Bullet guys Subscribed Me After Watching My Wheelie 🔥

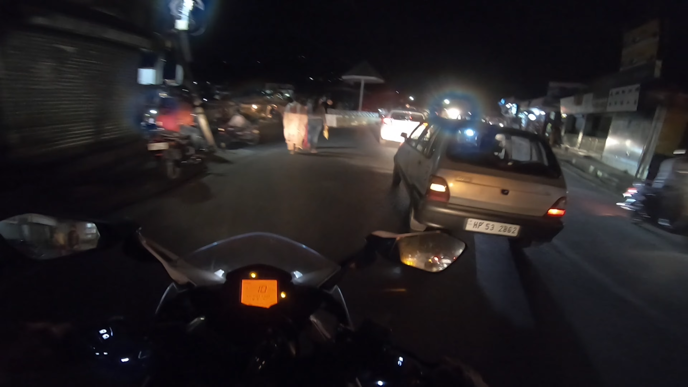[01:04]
यहाँ पे ट्रैफिक देखो कितनी खतरनाक तरीके की लगी हुई है यार, कैसे निकलूंगा मैं इस ट्रैफिक से। अरे यार आगे से एक और स्कूटी आ गई।
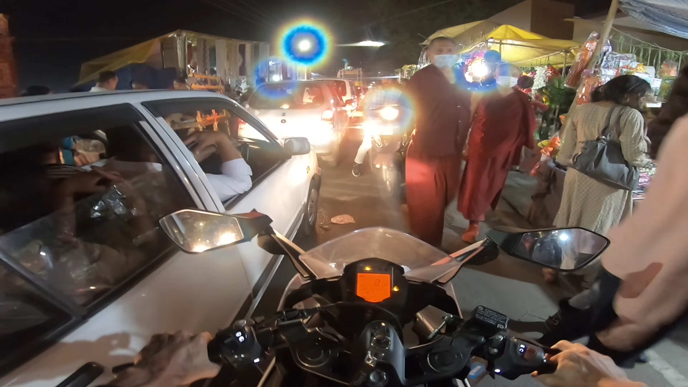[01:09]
अब एक तो आरसी के शीशे भी इतने वाइड है ना, बाहर को निकले हुए हैं, टच हो रहे हैं किसी किसी से।
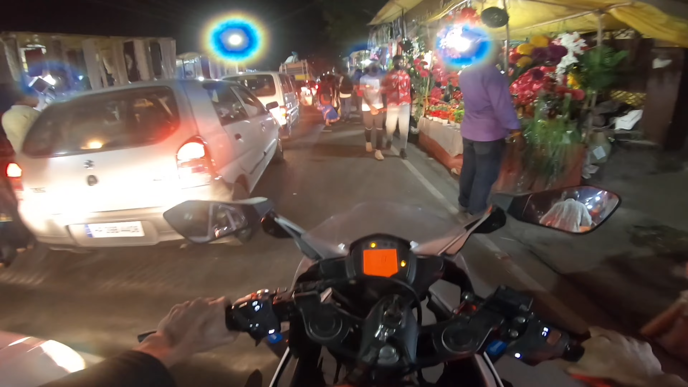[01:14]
एंड मैं फोल्ड भी नहीं कर सकता क्योंकि मेरे को पीछे की ट्रैफिक भी देखनी है एंड फ्रंट की भी देखनी है।
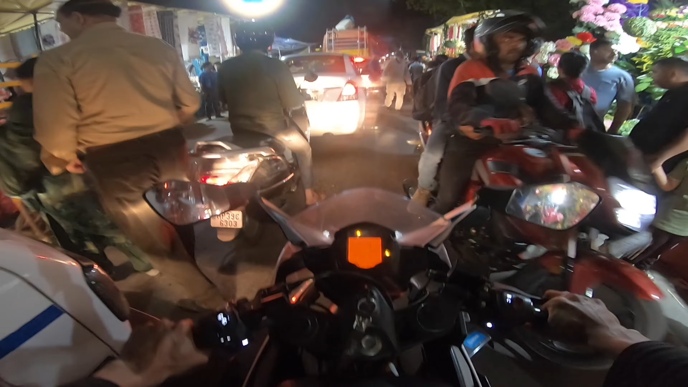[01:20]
गलत पंगा ले लिया यार आज। हटो यार, थ्रोटल भी काम नहीं कर रहा है यहाँ पे।
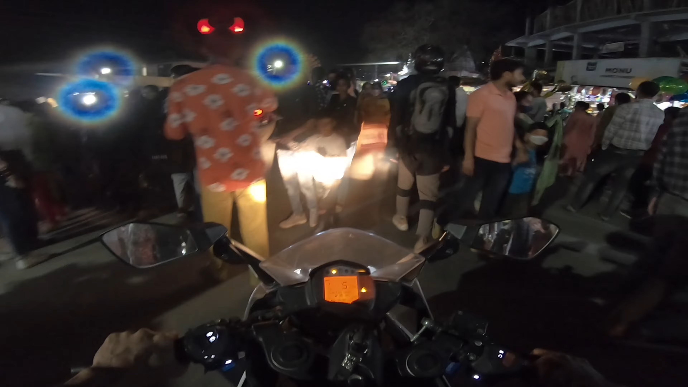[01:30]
तो मैं सच में यार ऐसे लग रहा है फुटपाथ पे चले हुए हैं, गलत सीन है। हटो यार,
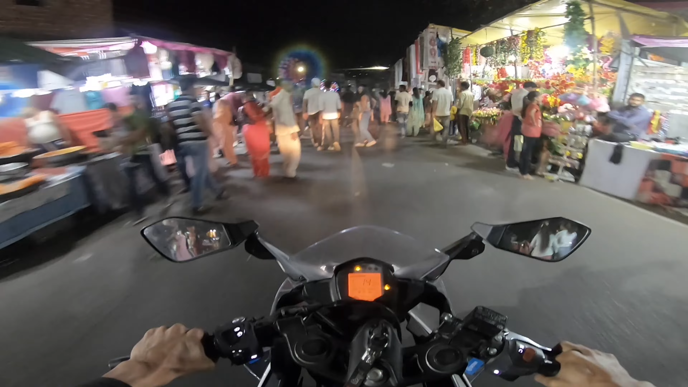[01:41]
थ्रोटल से काम चला रहा हूँ मैं पर थ्रोटल भी काम नहीं कर रहा बाइक का।
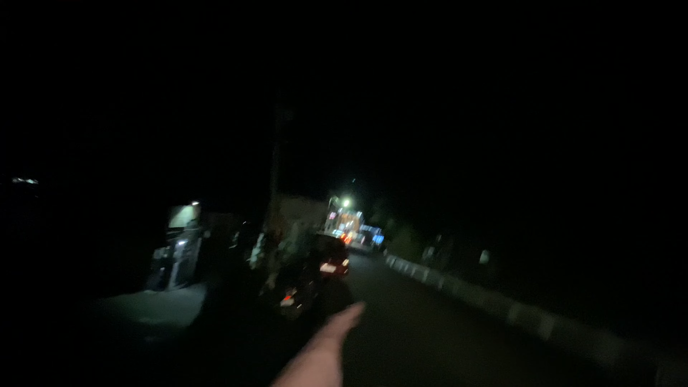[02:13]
तो अभी हम हैं कोतवाली मार्केट में एंड वो सामने गाड़ी पार्क कर रहे हैं हमारे लंडे।